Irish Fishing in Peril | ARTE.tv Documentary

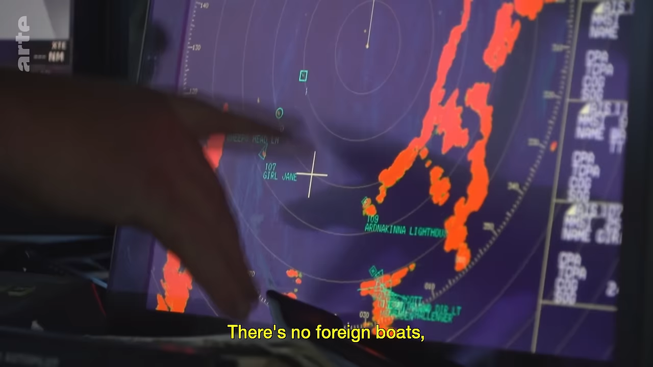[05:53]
There's no foreign boats, no foreign vessels in the stream.